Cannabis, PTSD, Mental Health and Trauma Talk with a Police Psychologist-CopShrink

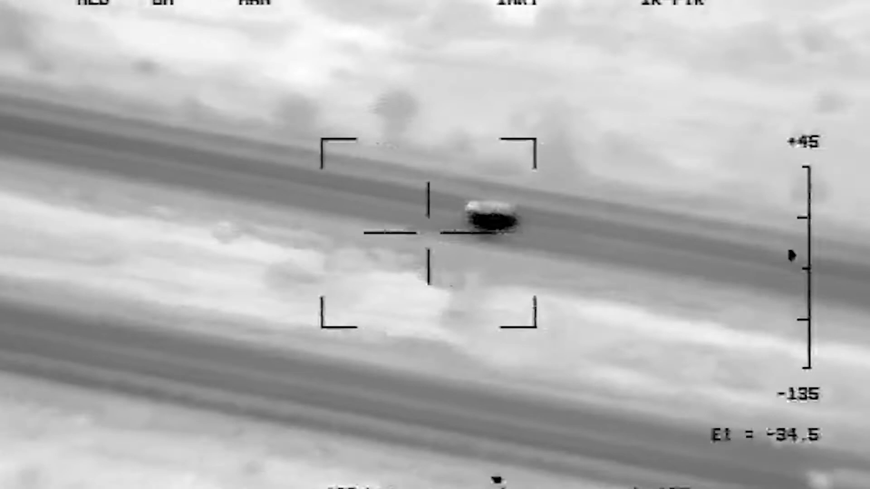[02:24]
He threw some things out of the car right where, right there. He's throwing some things out the passenger side there along the wall, the slow lane wall. 619, he's throwing dope out the window. We got bales of marijuana coming out.
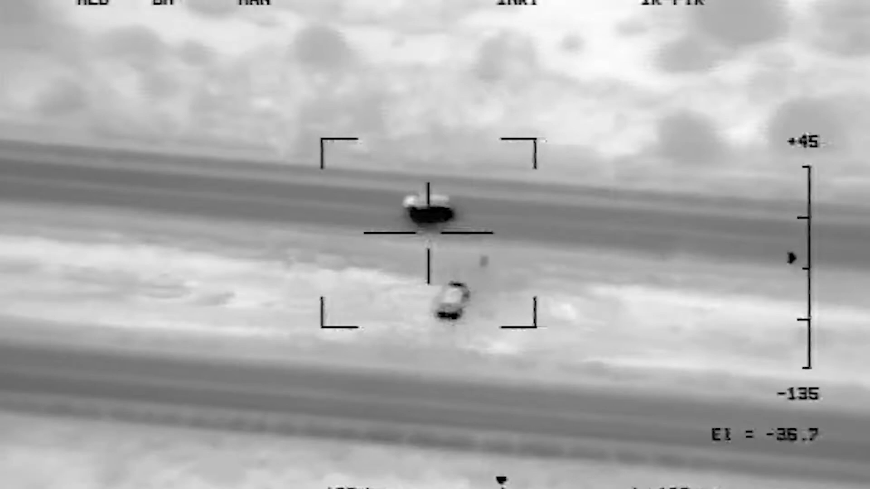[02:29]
619, I copy bales of marijuana coming out of the window at